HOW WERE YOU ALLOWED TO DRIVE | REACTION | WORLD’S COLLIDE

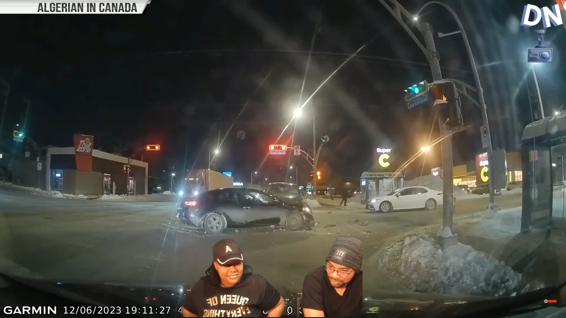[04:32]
Damn. So neither one of you was paying attention. That was like the slowest accident I've ever seen.
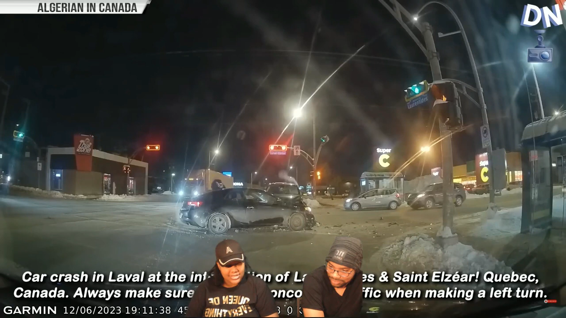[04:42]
For those of y'all who want to read these, I'm just going to read it to y'all. It says a car crash in Laval at the intersection of Lawrence Tide and St. Elzar in Quebec. Canada. Always make sure to yield to oncoming traffic when making a left turn. For those of y'all who actually want to read this for some reason. The link is in the description if you want to look at the video yourself. Like,
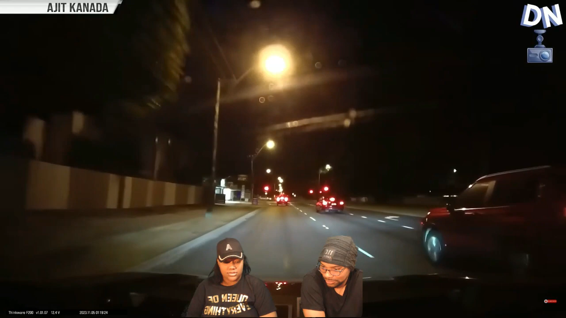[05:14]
it doesn't. Again, blindside sensor was clearly on. They need to the aggressive. They need to be more aggressive. Like, the car needs to be more aggressive. So if it's on, with not letting people over when it's on.
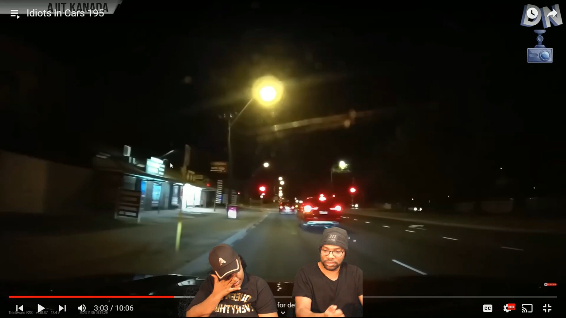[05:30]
Like how yours won't let you get into the lane if you don't have a blinker on. Yeah, I hate that. Like, shit. It needs to be more aggressive to where if you're trying to get, it's going to literally yank you, keep you in your yang.
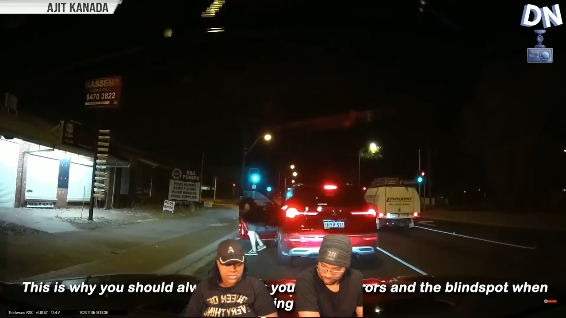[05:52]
What? What? What just happened? There's so much going on in this video. First, come out the back seat.
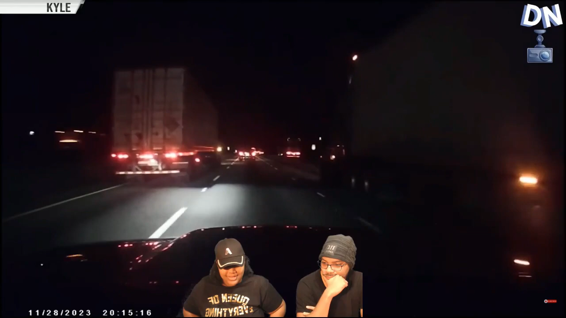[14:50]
I hate this situation. Oh, this is all bad. This is all bad. This is... You know, in this case, though, we're going to... It was his fault.
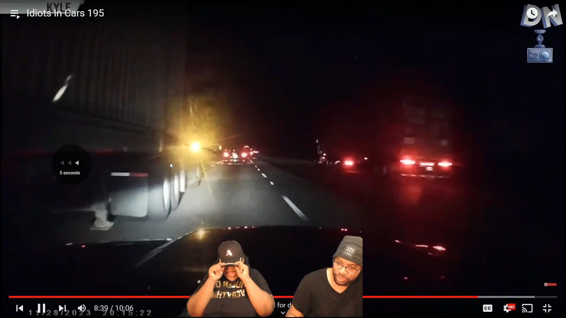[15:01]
in this case right here, one, you're kind of in the truck's blind spot. True. Why are you still speeding up? Because as a truck, trucks can't see that far. So that's why I don't have to get stuck between two semi trucks. You think you